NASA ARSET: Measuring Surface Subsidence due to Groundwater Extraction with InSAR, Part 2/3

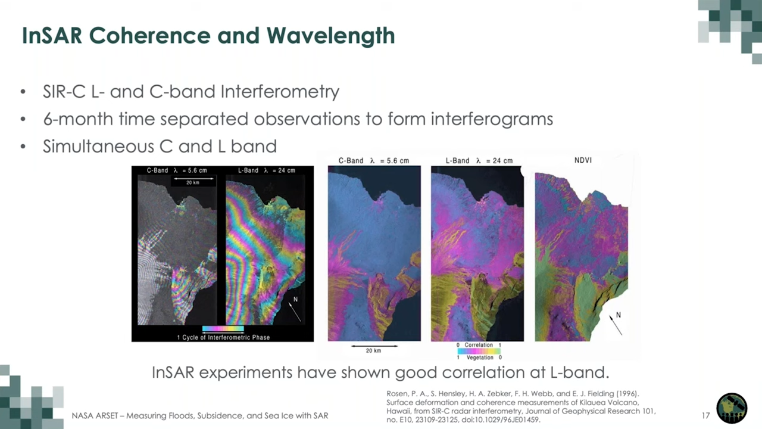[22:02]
And you can see the high similarity between the vegetation index and the coherence shows that the vegetation is the main cause of the loss of coherence during this six-month time interval.
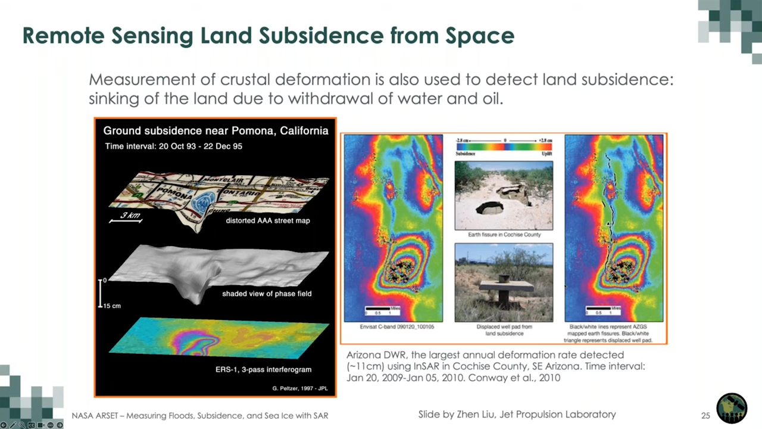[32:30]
And they had their rates up to about 11 centimeters per year. And it causes problems such as these localized sinkholes, fault reactivation, and many other problems. So how does the extraction of groundwater actually cause the ground surface to go down?
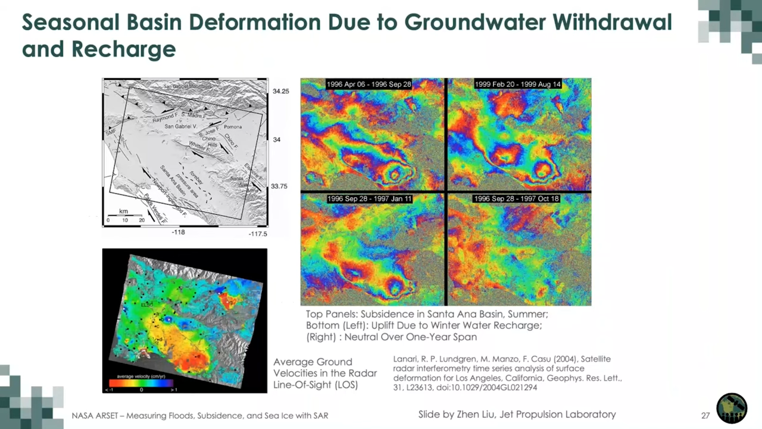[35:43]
So this is the seasonal deformation that's due to those more sandy layers where the groundwater has been recharged. So the paper is here listed on the slide. So most of what we're going to be talking about today is the Central Valley of California.
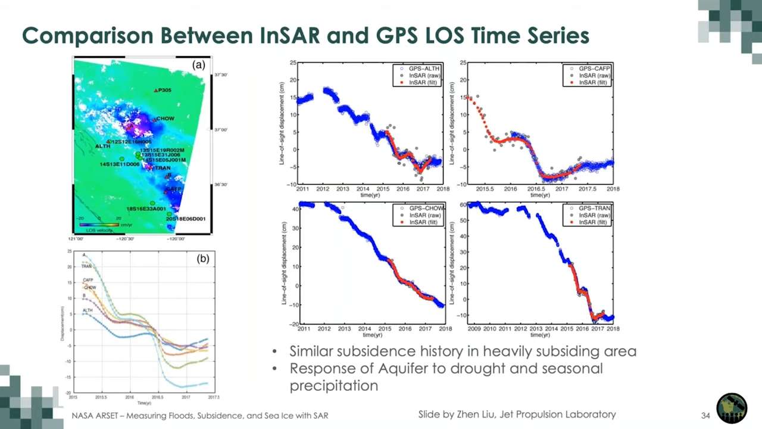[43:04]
both on the overall long-term subsidence and the seasonal cycles. And this is a comparison between the water surface elevation,